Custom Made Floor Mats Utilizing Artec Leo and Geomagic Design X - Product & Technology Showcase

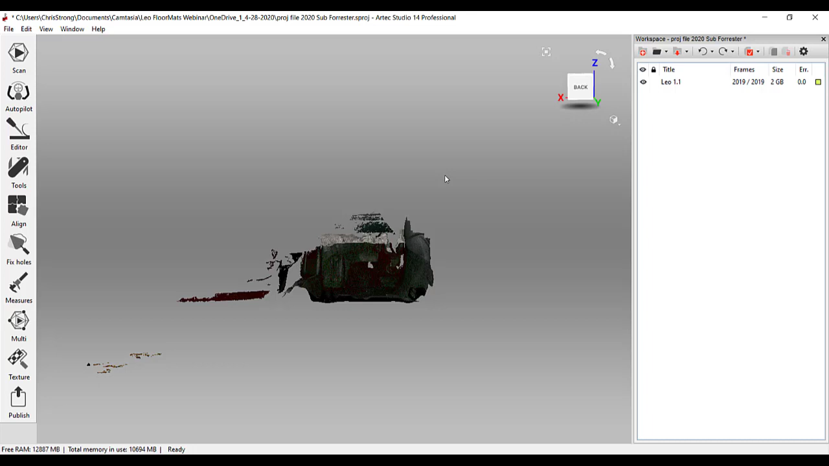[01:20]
We could have probably done about half of that, but that's okay. We wanted to make sure that we got the data. We have some excess data here, so let's go ahead and just go under the eraser tool.
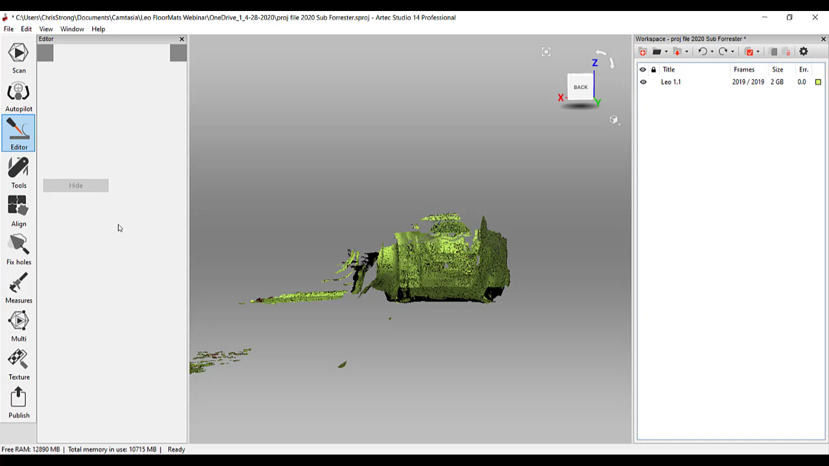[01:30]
A lot of different tools on here to erase data. I'm just going to go ahead and use this lasso tool. It's real nice, kind of just lasso around an area.
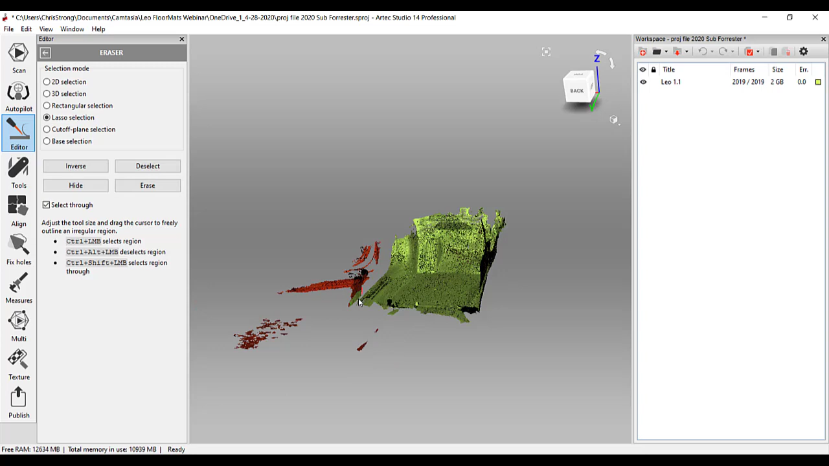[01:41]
Anything that's highlighted will be red, and then you can say erase.
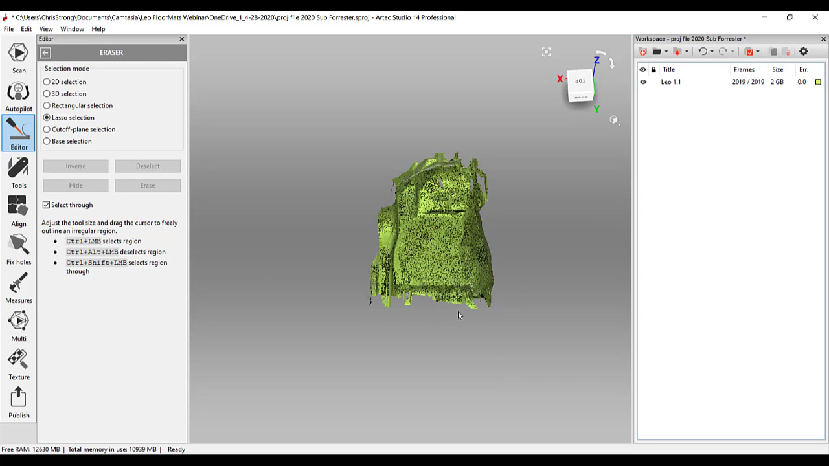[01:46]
I need some of this.
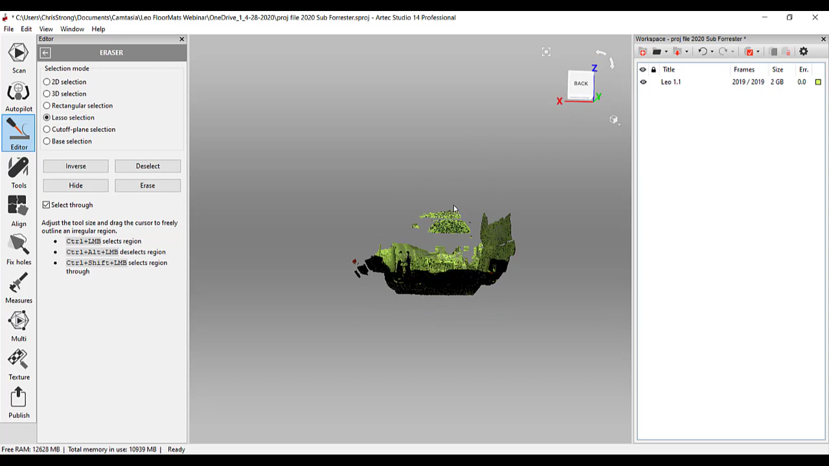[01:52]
And I think there's some data up here that we can delete out as well.
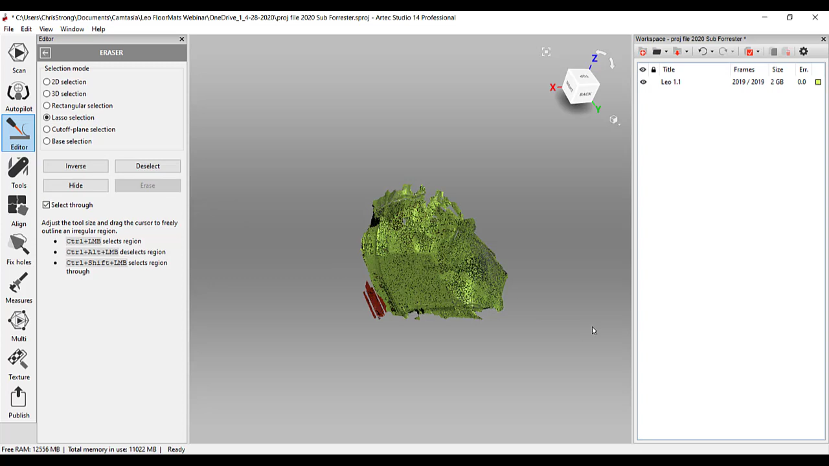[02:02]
All right, so now we have deleted some of the data that we're not going to be using in the scan, going to the RE side. So I'm going to get out of here.
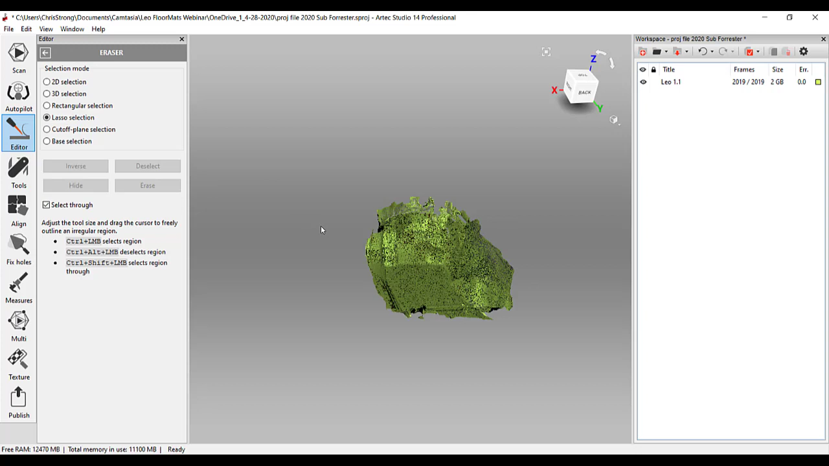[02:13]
The next thing we're going to do is actually go into our global registration.